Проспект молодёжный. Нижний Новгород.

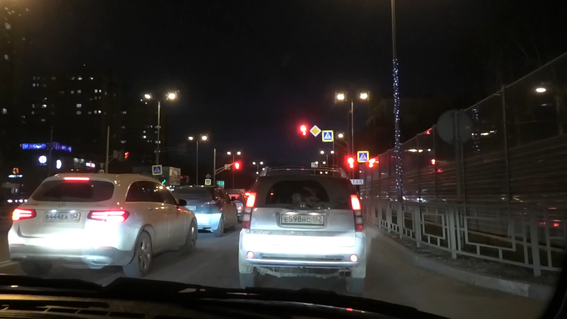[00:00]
Нижний Новгород. Как трасса называется? Проспект Молодежный, Автозаводский район. Вот. Видите, какая красота. Дорога в аэропорт. Ох, ну я в аэропорт еще не еду, друзья.
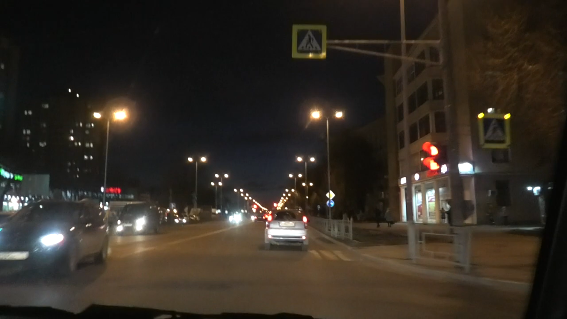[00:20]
Тут тоже Эльдорадо у нас есть. Стрит.